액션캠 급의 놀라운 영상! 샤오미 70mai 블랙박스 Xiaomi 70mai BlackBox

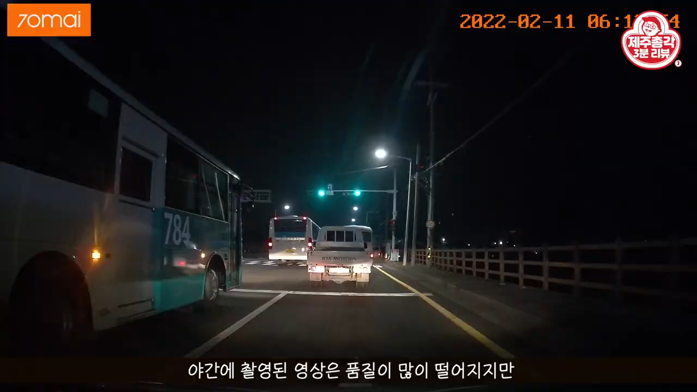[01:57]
야간에 촬영된 영상은 품질이 많이 떨어지지만 가까이에 있는 촬영 번호판 확인은 가능합니다. 영상은 메모리 카드에 기록이 되는데요.